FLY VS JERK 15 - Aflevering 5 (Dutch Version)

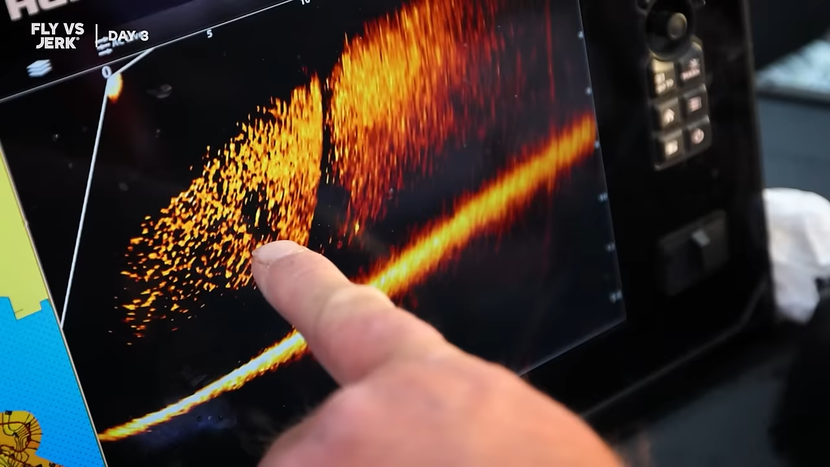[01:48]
Vandaag mogen teams ook met live sonars actief vissen aanwerpen voor de gehele dag.
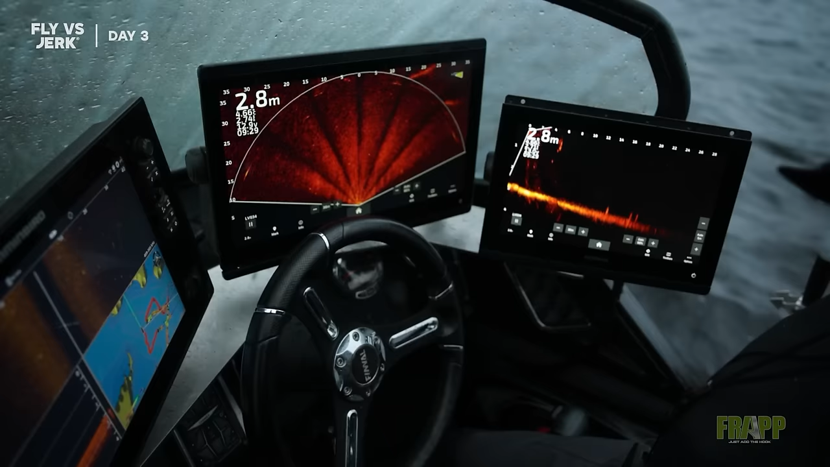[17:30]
On screen: depth 2.8 m
So I'm using two types of transducers.
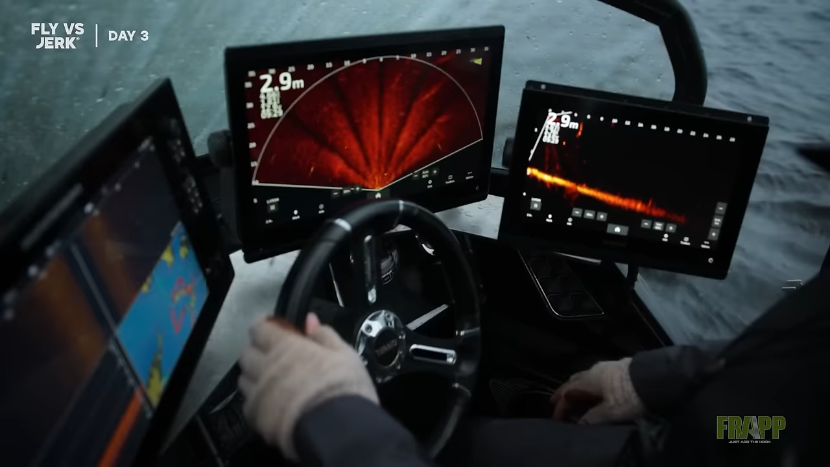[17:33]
On screen: depth 2.9 m
I'm using four perspective mode that covers more water, and I'm using forward view.
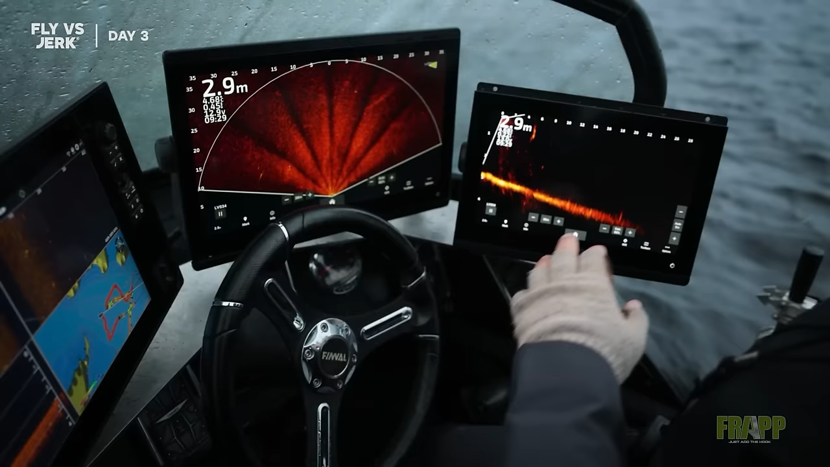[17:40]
On screen: depth 2.9 m
Normally it's like this, I locate the fish on the perspective,
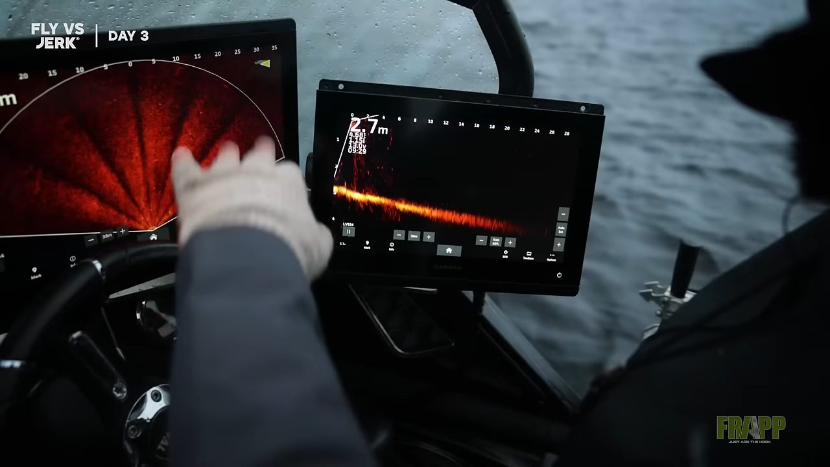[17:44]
like this small pike for example, and then come a little bit closer and aim with forward, and after we cast. And normally, not always,
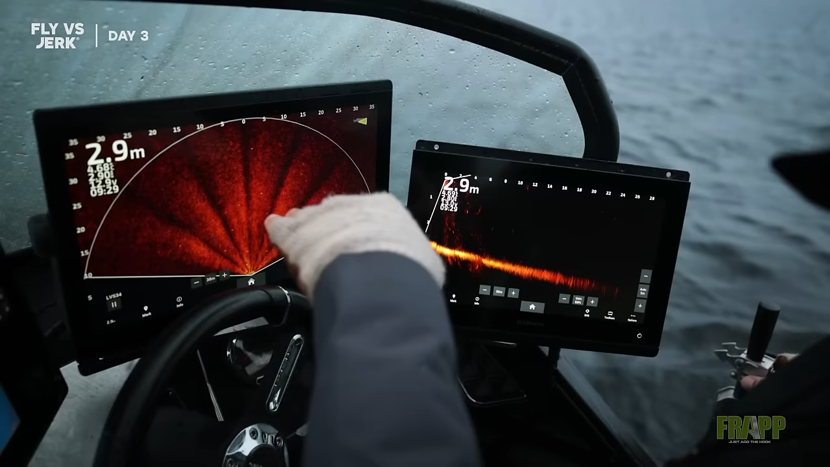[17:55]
On screen: depth 2.9 m
you can see clearly with perspective, especially when it's pretty hard or rocky bottom.
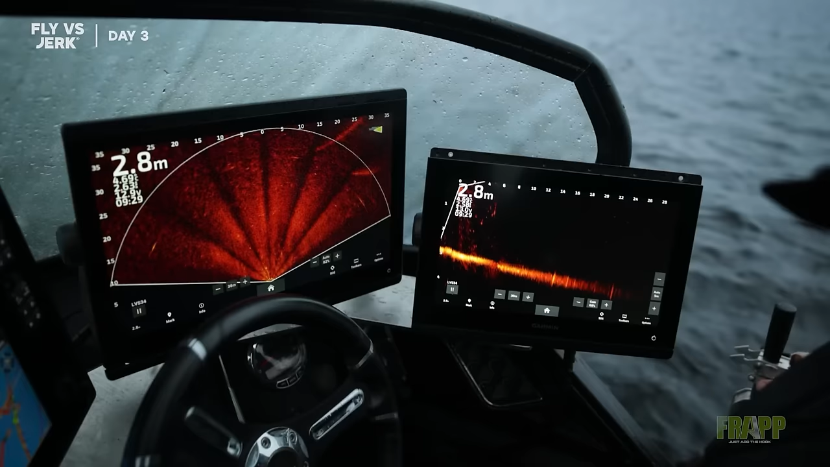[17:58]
On screen: depth 2.8 m
And sometimes it's better to locate the fish with forward, sometimes it's better with perspective, depends on conditions.
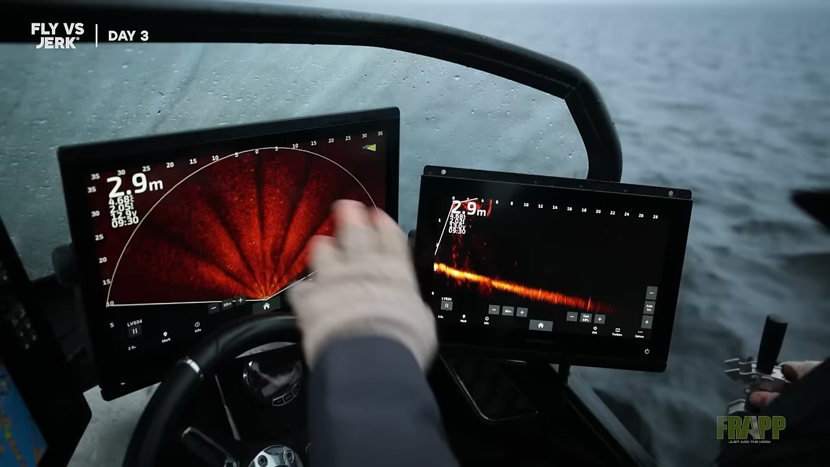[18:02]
On screen: depth 2.9 m
So that's why I prefer to use both at the same time.
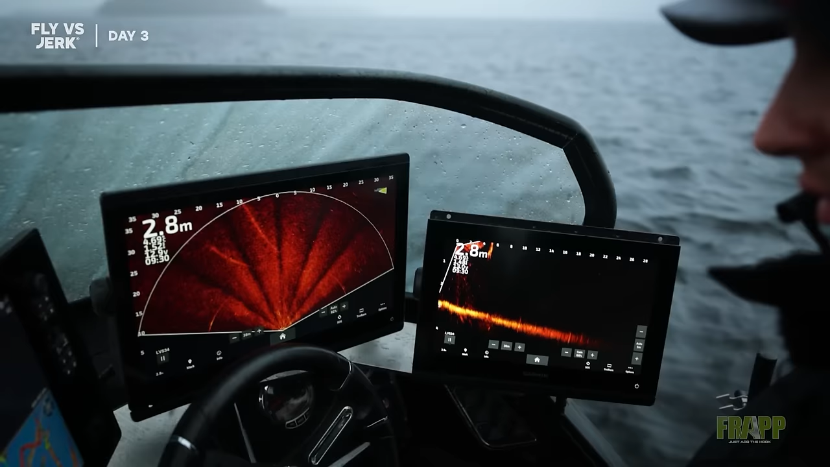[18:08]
On screen: depth 2.8 m
But also I keep an eye on the side scanning,
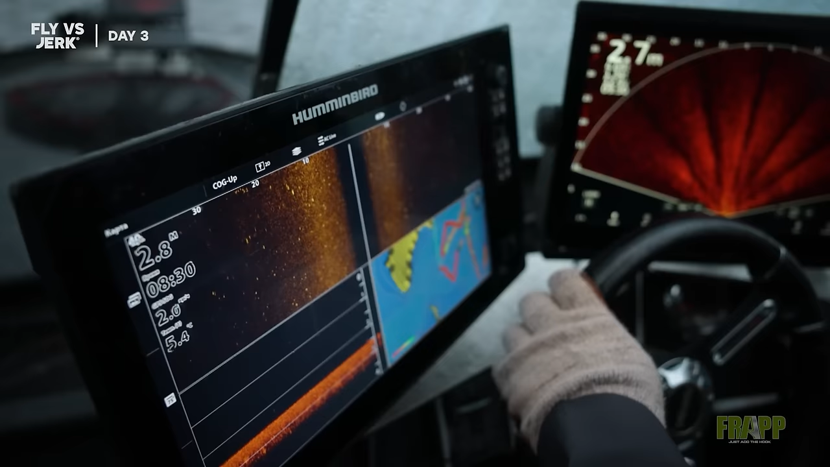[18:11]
because time to time you can clearly see the big one on the side scan,
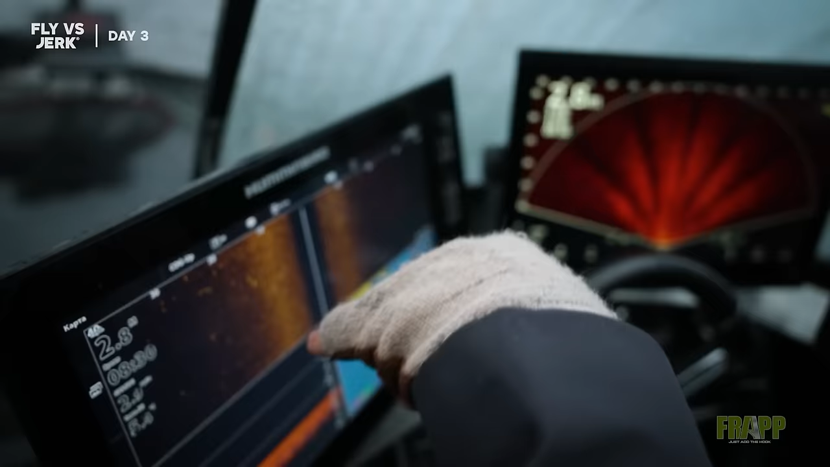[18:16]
or you can see the group of bait fish or some structure. Now I have 40 meters from every side, so yeah, I have only two eyes, unfortunately.
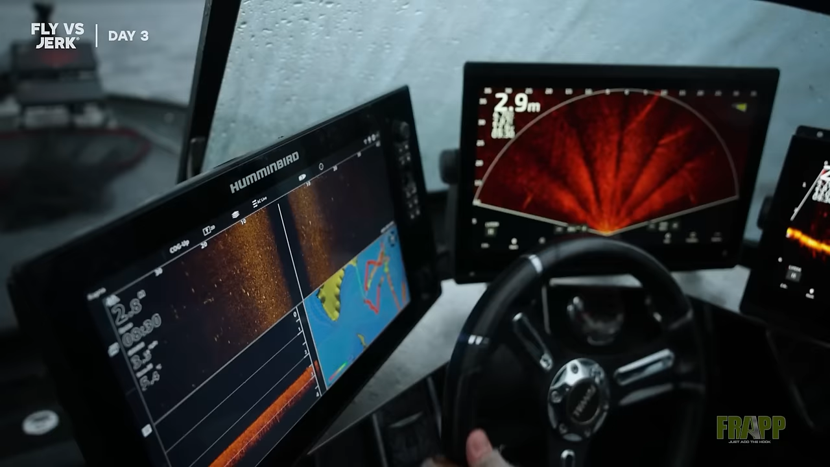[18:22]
Better to have three for that kind of fishing.